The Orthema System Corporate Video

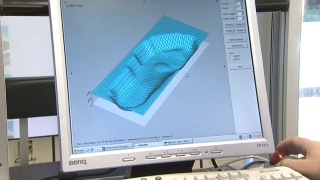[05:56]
The 3D measurements are rapidly displayed on the monitor and are viewable as a 2D topography or a 3D model.
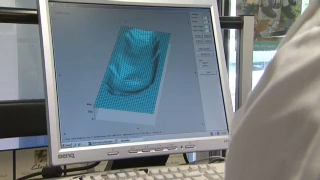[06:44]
You can see with quite an aggressive scive in there. You can see it probably best from this view here. You can see there's quite an aggressive scive in there.